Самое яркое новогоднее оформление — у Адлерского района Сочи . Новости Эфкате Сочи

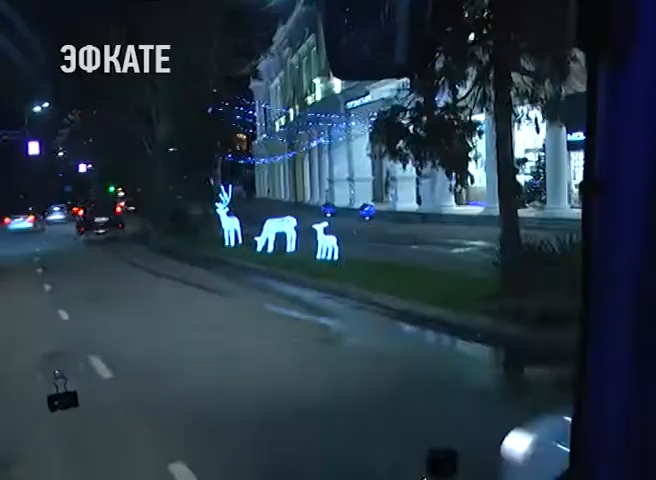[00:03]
Пальмы мерцают яркими огнями, фигурки животных будто ледяные, украшают газоны вдоль дорог.